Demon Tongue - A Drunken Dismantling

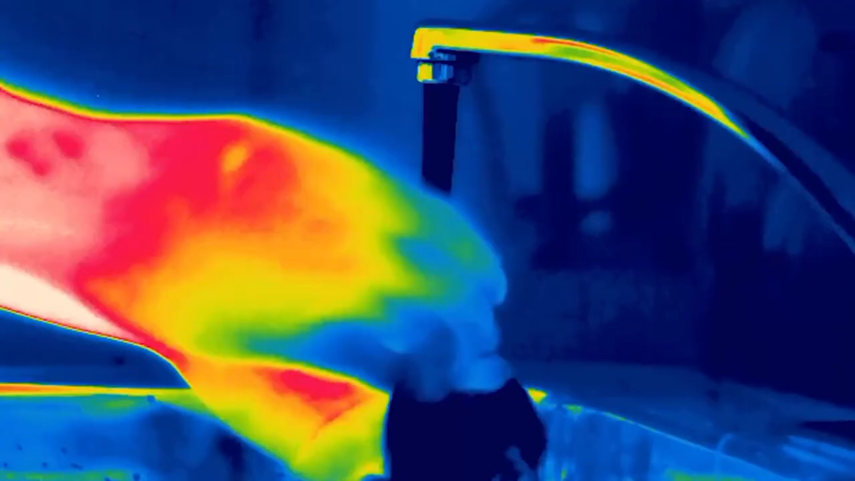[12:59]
By the way, these aren't motion-sensing cameras, or thermal cameras, or even night-vision cameras.